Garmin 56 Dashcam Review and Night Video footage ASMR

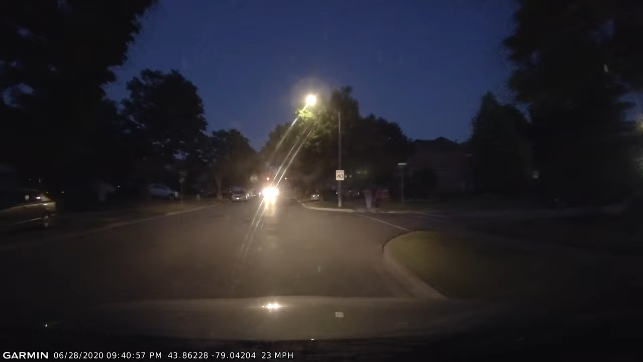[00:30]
I like this dashcam because it has 1440p resolution and 140 degree field of view. From a scale of 1 to 10 and 10 being the best, I will give this one an 8.